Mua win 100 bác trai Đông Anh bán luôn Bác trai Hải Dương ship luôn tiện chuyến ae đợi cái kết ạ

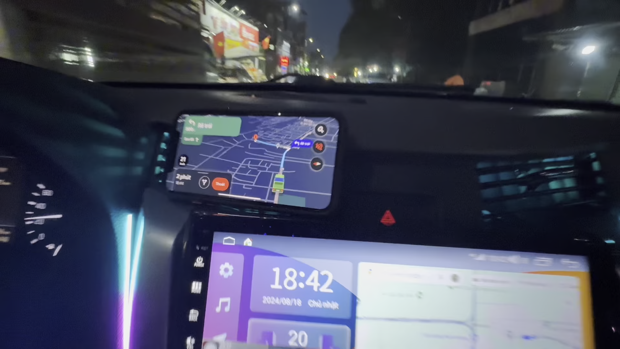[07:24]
Đây này, còn cách anh ấy 2 phút nữa nhá. 2 phút nữa đến để bốc chiếc xe của anh ấy. Chiếc này ngày xưa anh mua nhà em nhưng bây giờ anh lên đời chiếc xe ngon hơn.
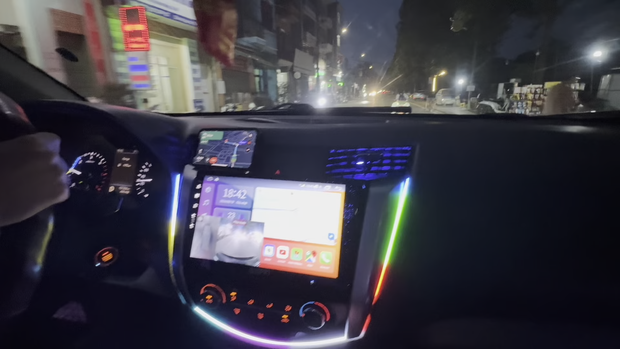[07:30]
Đấy, đa số khách hàng mua xe nhà em, đa số khách hàng mua xe nhà em là sau này đều lên đời hết. Thì bắt đầu lại bán lại chiếc xe của đấy cho em thì em vẫn mua lại. Đấy. Nói chung là những ai tử tế mua xe nhà em nhá, cứ nhẹ nhàng em vẫn mua lại hết. Kể cả không lỗi hay lỗi em đều mua hết. Nếu lỗi em mua lại đủ tiền, còn không lỗi em có quyền không mua hoặc mua với giá thỏa thuận. Đấy thì anh em bán lại em vẫn mua nhá.
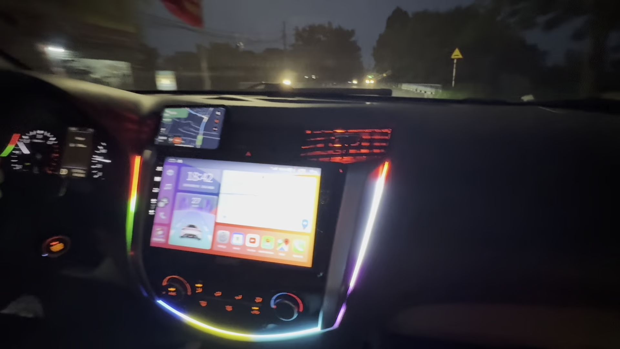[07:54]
Em mua thì rất nhiều người kinh tế ít hơn mình ấy, người ta lại mua lại của mình mà được cắt phần trăm, đúng không? Lại được cắt phần trăm đi chẳng ngon anh em, đúng không? Đây, ngay chỗ đầu đường này thôi nhá. Ngay chỗ đầu đường không đây. Ngay đầu đường này. Đấy, đúng đầu đường này luôn. Anh này thì anh ấy không cho lên video. Nhưng xe này cũng bán luôn rồi anh em nhá. Xe này cũng bán luôn rồi.
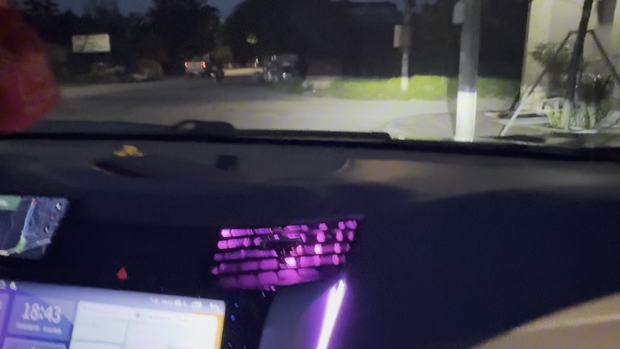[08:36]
Đây đến nơi rồi. Đây vị trí bên trong. Em biết đâu, em ngoài đường nhựa mà.
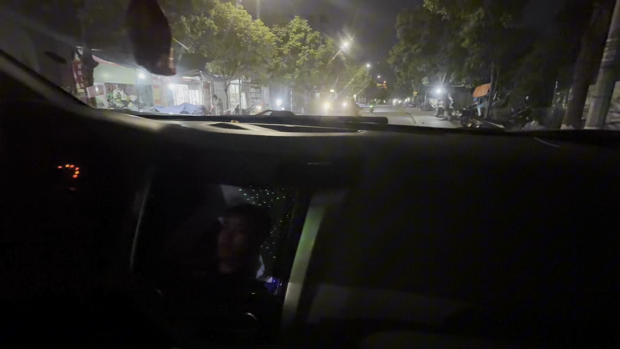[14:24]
Đấy cái định vị thứ hai mà em gửi cho anh đấy, cái định vị thứ hai đấy. Định vị đầu tiên đấy. Đấy, đấy đúng rồi.